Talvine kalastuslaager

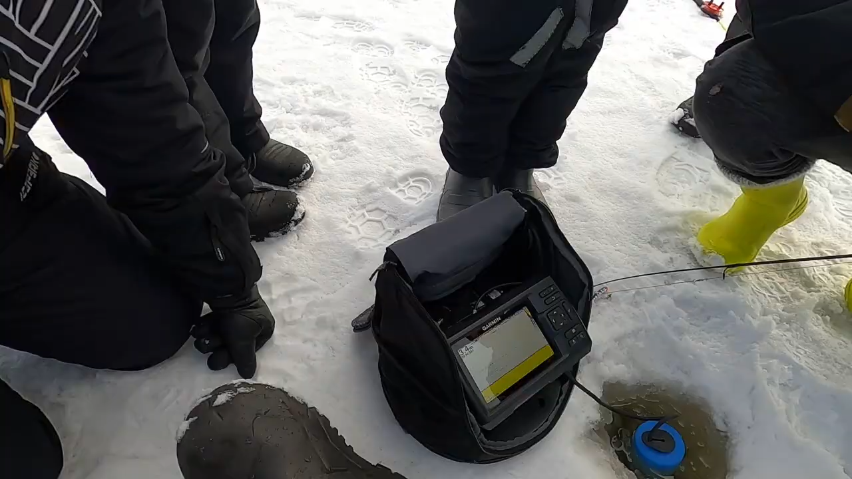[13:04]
kajaloodi siin on jah siin on jah ja ta näitab ära see on nüüd lant ja see siin üleval on pöörel et vaadake ta näitab isegi pöörl ära tundlik väga väga tundlik et seda tundikus saab kõike sätida saab vähemaks saad panna juurde